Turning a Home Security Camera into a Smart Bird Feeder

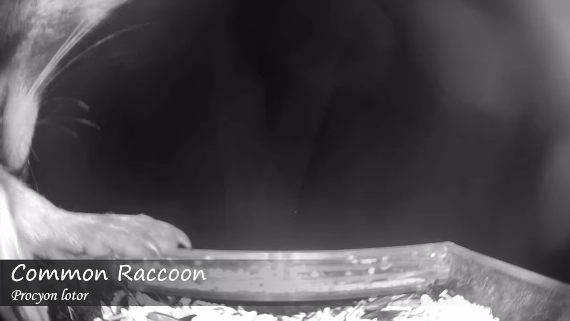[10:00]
And one of the coolest things actually was at night there was a raccoon that came to eat a couple times and you could actually see it using its hands to try to pick up the seed and then would just go in and like eat seed.
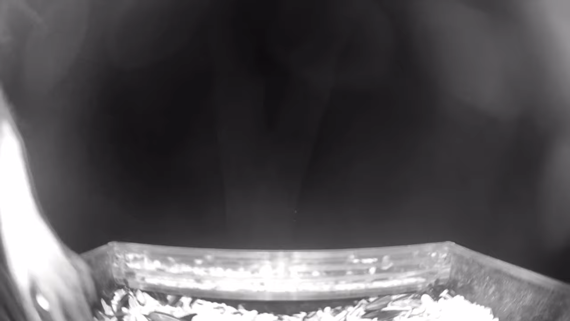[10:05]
So that was really interesting. But I was also thinking about if you have one of these security cameras laying around, it is a cool addition to just get the housing and then just have it watching your yard and then also have birds come.